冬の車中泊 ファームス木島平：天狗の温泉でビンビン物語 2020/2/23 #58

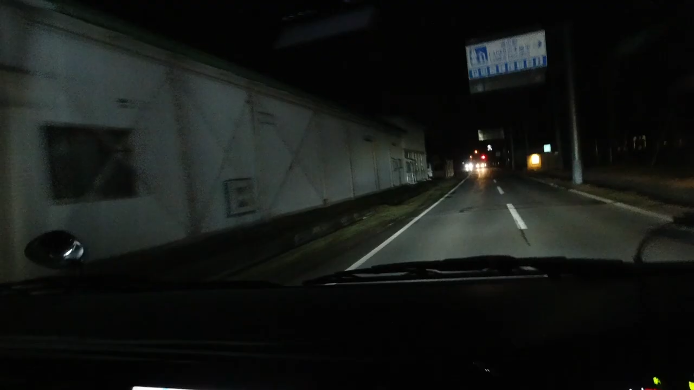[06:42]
ほっほー道の駅
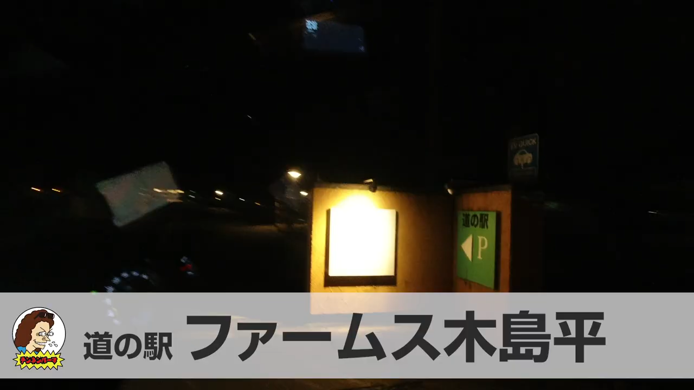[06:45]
ファームスキジマダイラヤッホーヤッホー今夜は
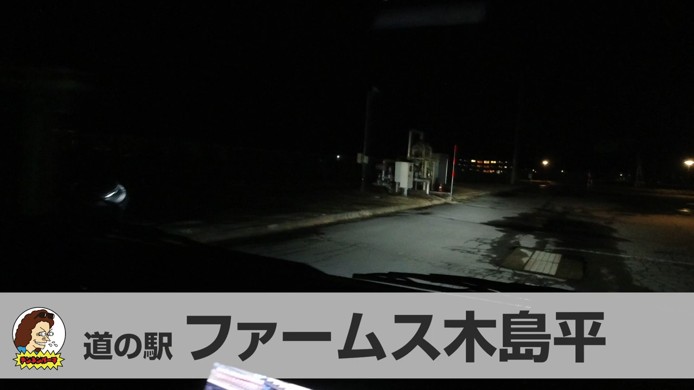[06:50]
ここの道の駅で車中泊をさせていただこうと思いますけども今日